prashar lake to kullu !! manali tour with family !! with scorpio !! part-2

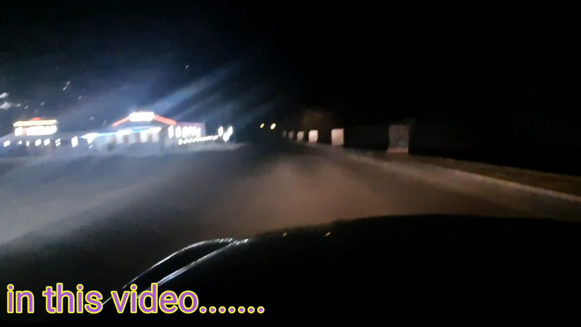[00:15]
तो फ्रेंड्स, ये है कुल्लू सिटी, बहुत ही सुंदर सिटी है,
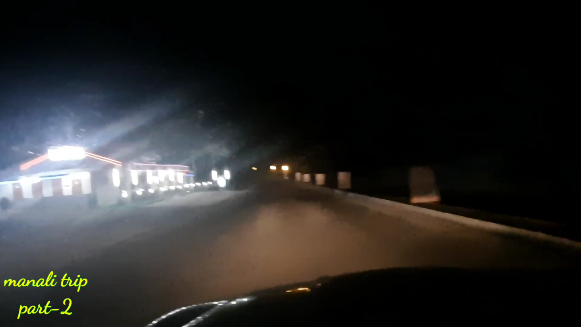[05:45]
तो फ्रेंड्स, ये है कुल्लू सिटी, देख रहे हो आप साइड से, लेफ्ट साइड में बताऊंगा सागवान भाई को करके दिखाए।
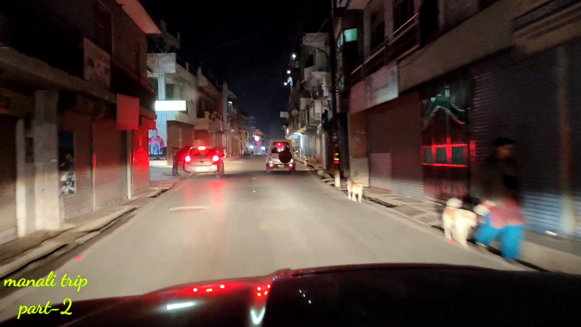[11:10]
और पहाड़ियों में भी कामयाब है। अभी हैं हम कुल्लू सिटी के बीचों बीच।
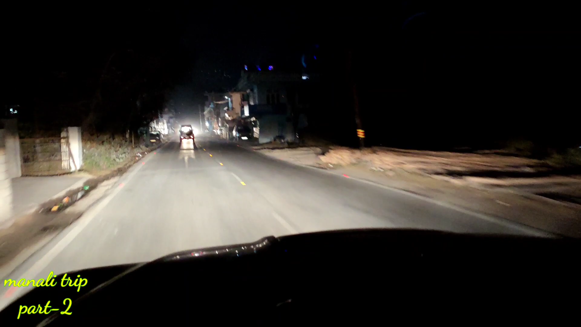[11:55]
देख रहे हो आप, रोड भी देख सकते हो, डबल लेन है ये, सिटी का रोड है और ये डबल लेन है बीच में।
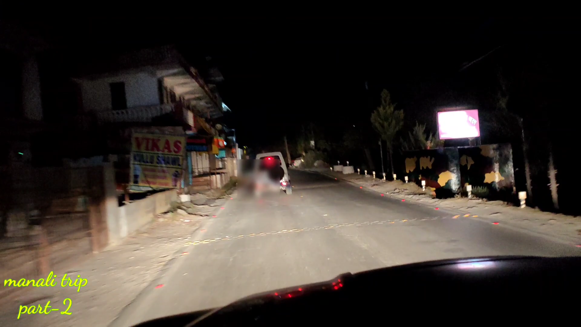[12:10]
तो आज घूम रहे हैं कुल्लू की, कुल्लू सिटी की गलियों में,